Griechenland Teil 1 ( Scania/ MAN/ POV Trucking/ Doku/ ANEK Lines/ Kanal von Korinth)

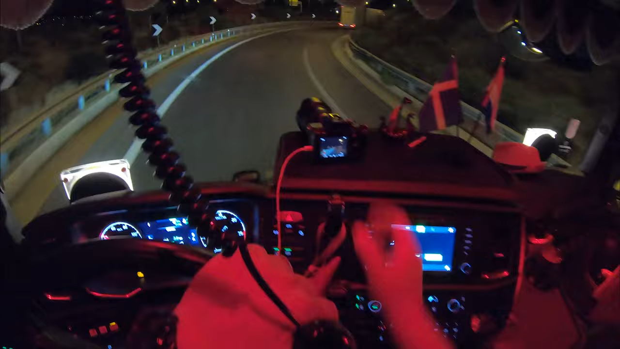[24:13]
Ihr habt es also gesehen.
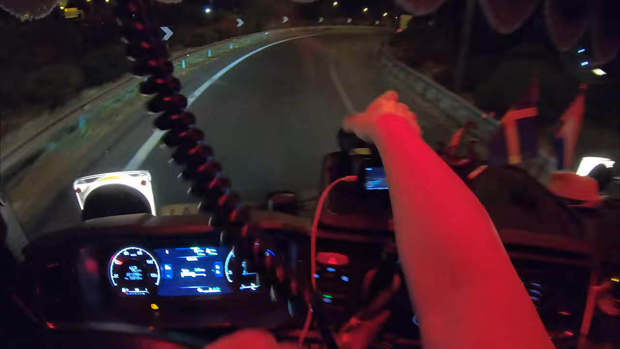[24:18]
Beim Verlassen des Hafens wird man hier nochmals getestet, sofern man das Test nennen konnte.
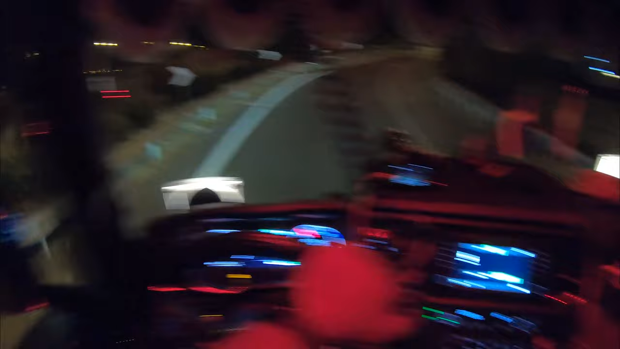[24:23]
Zuerst verlangt man hier nach einem Barcode, welchen man beim Registrieren auf der App, die ich vorhin schon einmal erwähnt hatte, erhält. Danach kommt das Stäbchen. Doch hat man hier lediglich einen Abstrich vom Nasenflügel entnommen, weswegen mein Kollege hier richtigerweise von einer sogenannten Alibi-Aktion sprach. Es bedeutet aber auch, dass wir Griechenland endlich erreicht haben, worüber wir sehr froh sind, und fahren jetzt zu unserem für heute erklärten Ziel, dem Kanal von Korinth.